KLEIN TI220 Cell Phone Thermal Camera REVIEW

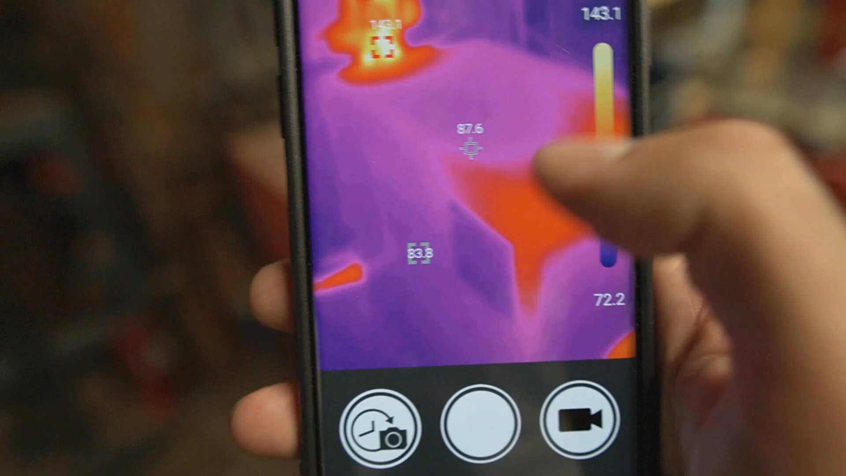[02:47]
So that's really handy for taking pictures.
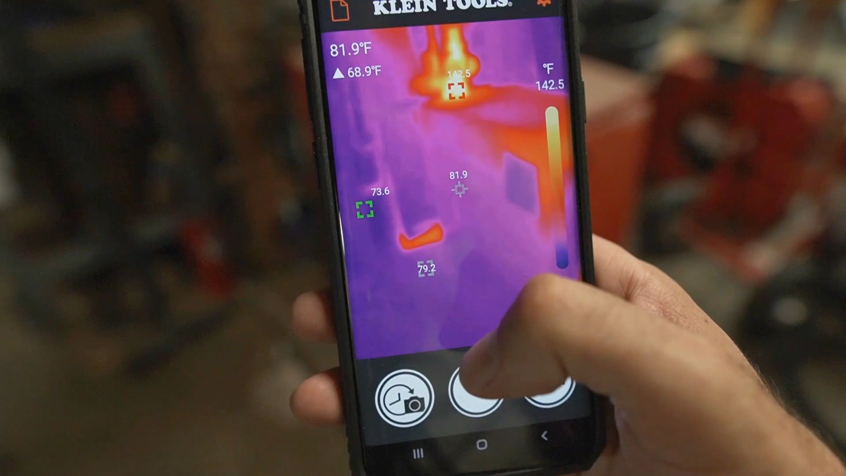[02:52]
On screen: spot 81.9°F, scale top 142.5°F
You know, if you need to compose a shot where, you know, you want to take a measurement, but you don't want to center the picture on this target.
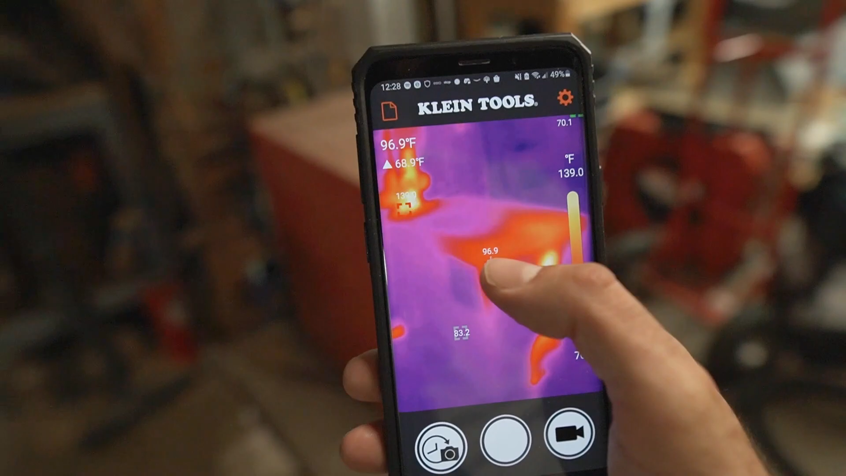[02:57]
On screen: spot 96.9°F, scale top 139.0°F
You can kind of compose it how you want and then tap wherever
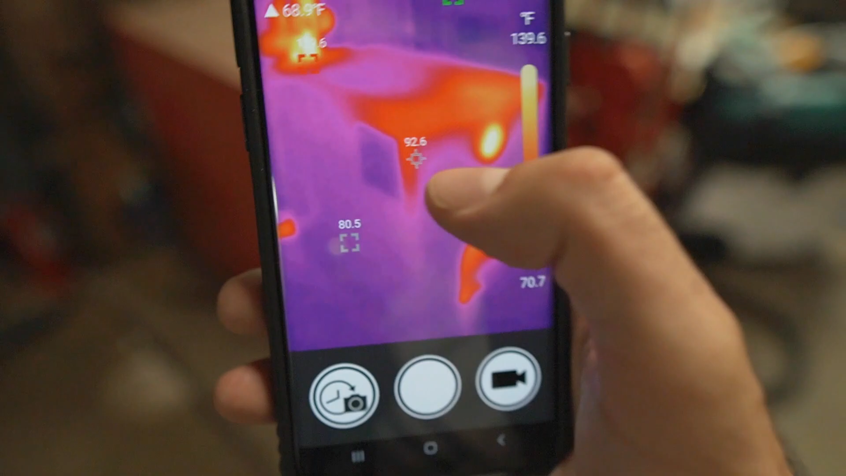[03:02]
On screen: scale top 139.6°F, scale bottom 70.7°F
you want to get a reading and then snap a picture.
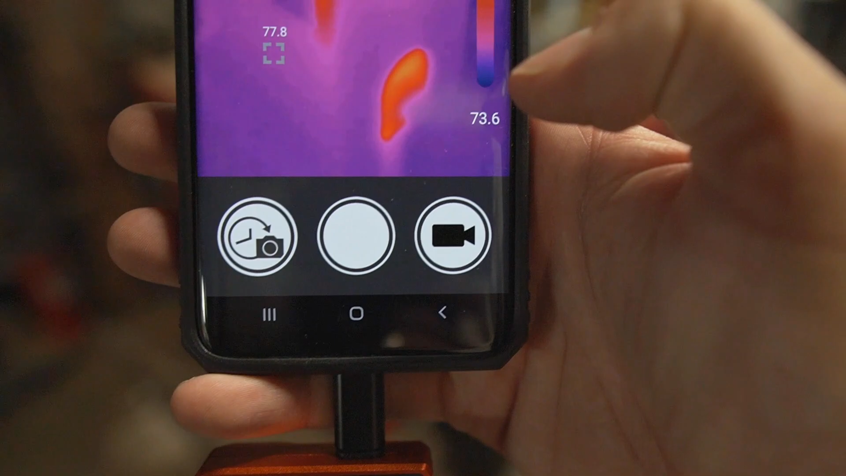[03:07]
Now it also will save video as well as a time lapse.
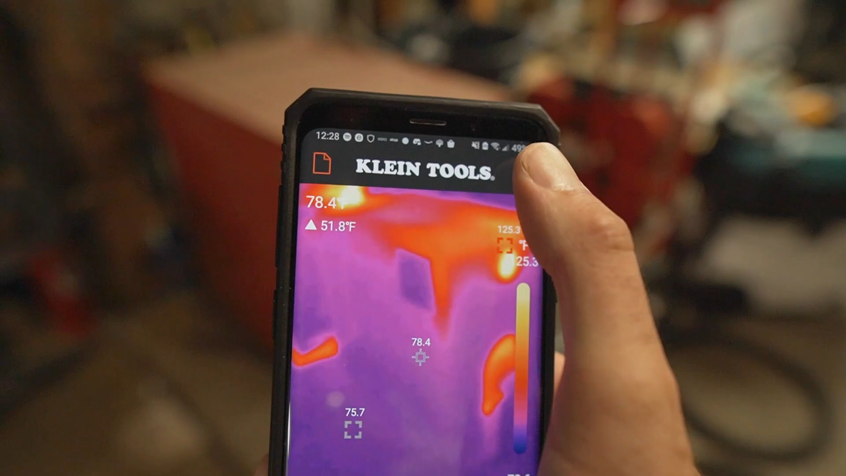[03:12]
So you can go into the settings. You can change all of those visual displays that I just went over.
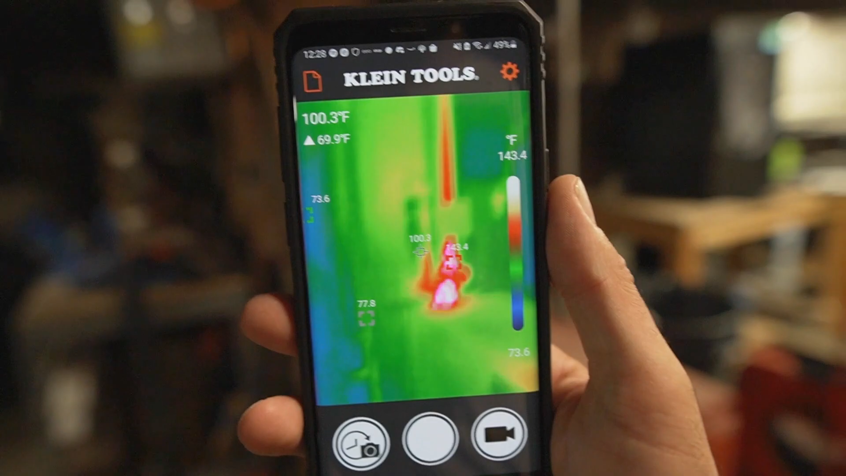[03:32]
On screen: spot 100.3°F, scale top 143.4°F, scale bottom 73.6°F
So it just kind of shows you a different color range to visualize the heat.
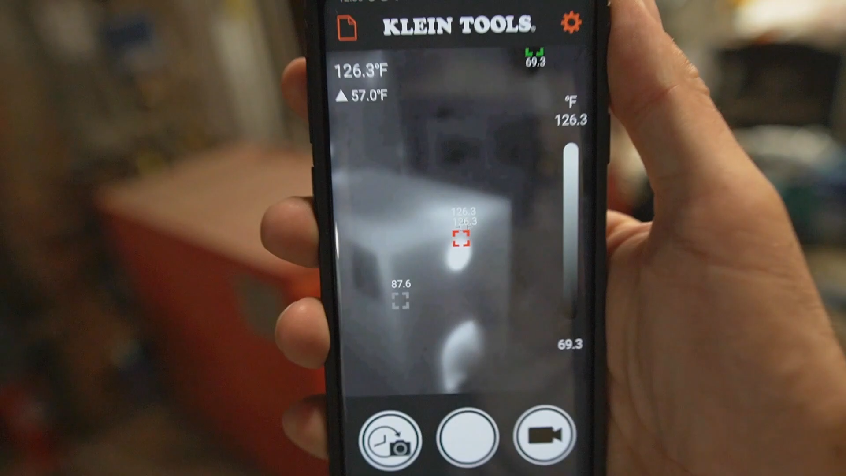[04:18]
On screen: scale top 126.3°F, scale bottom 69.3°F
So it's the temperature that you see on the screen is going to be a little bit off depending on the type of material that you're targeting.
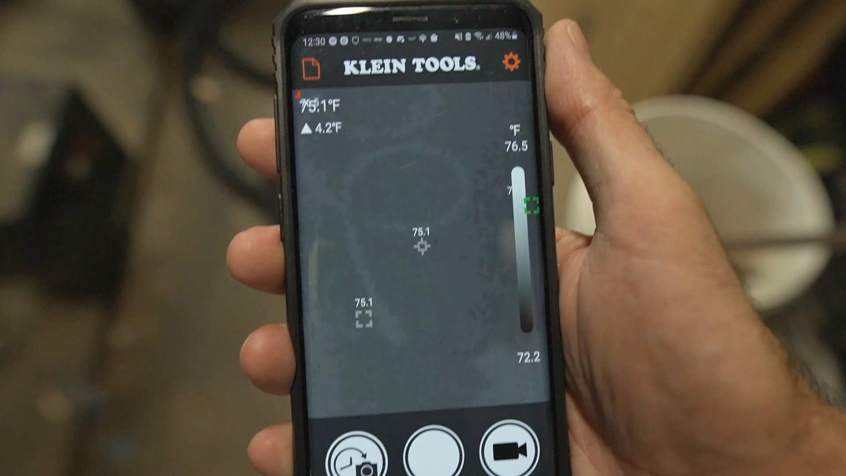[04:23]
On screen: scale top 76.5°F, scale bottom 72.2°F
So you can calibrate that in order to get a more accurate reading.
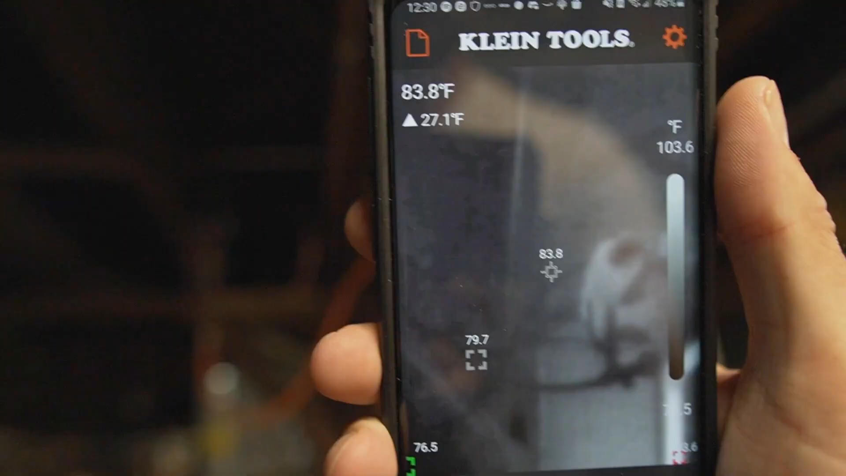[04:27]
On screen: spot 83.8°F, scale top 103.6°F
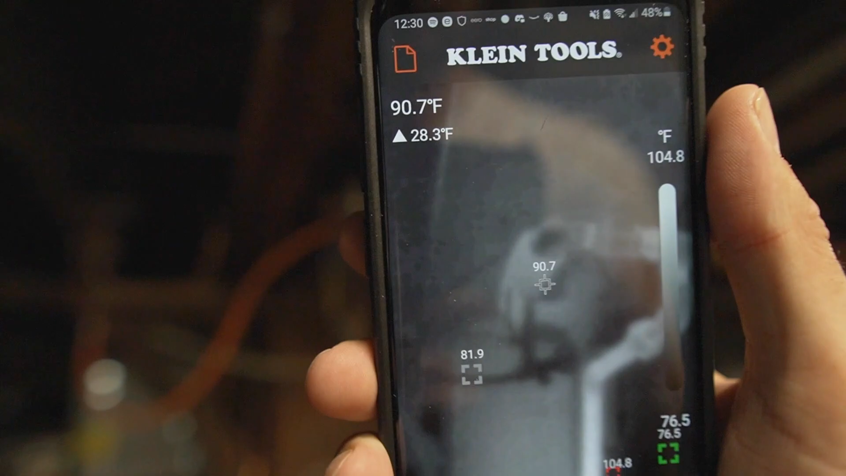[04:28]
On screen: spot 90.7°F, scale top 104.8°F, scale bottom 76.5°F
So as far as thermal cameras go, this is really an entry-level camera. The resolution is pretty low.
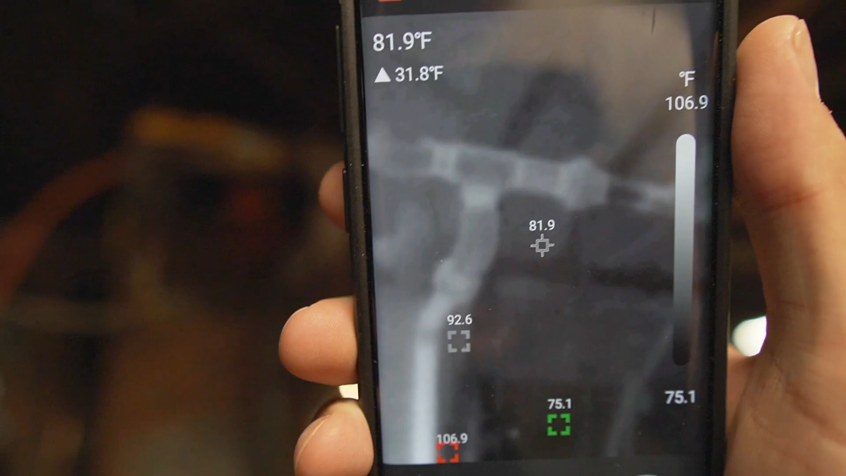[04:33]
On screen: spot 81.9°F, scale top 106.9°F, scale bottom 75.1°F
There's no focusing capability. So it has a fixed focus.
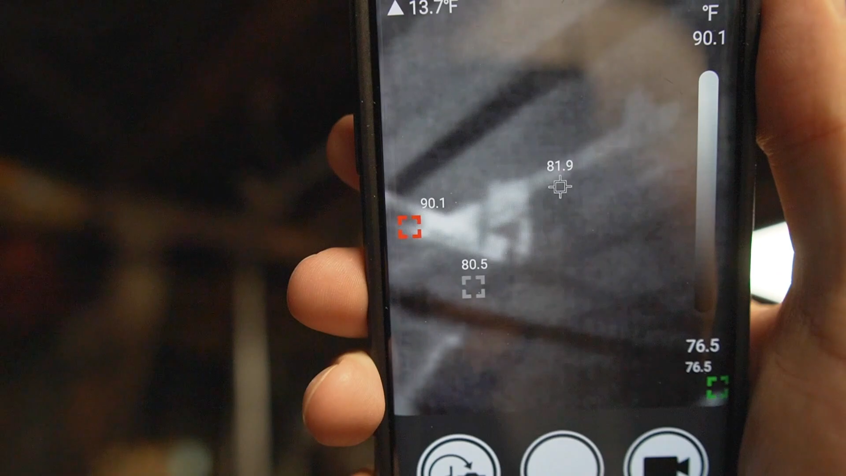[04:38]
On screen: scale top 90.1°F, scale bottom 76.5°F
So you can see that it's a little bit blurry.
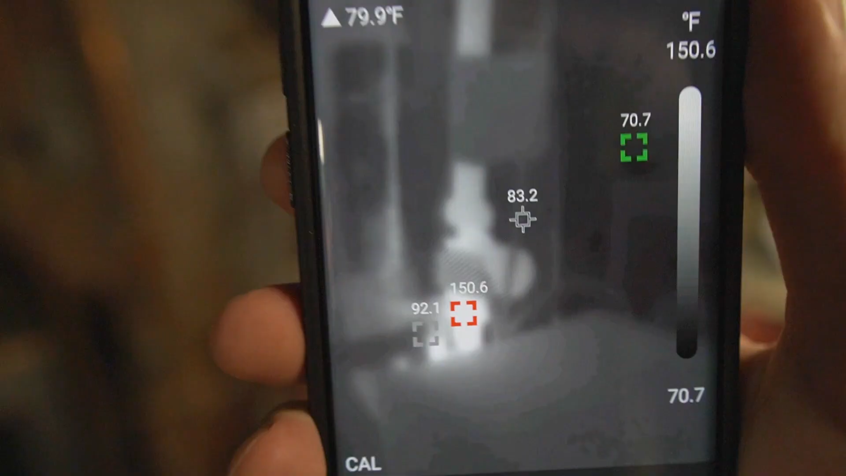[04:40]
On screen: scale top 150.6°F, scale bottom 70.7°F
But as far as just finding kind of general hot and cold spots and target temperatures,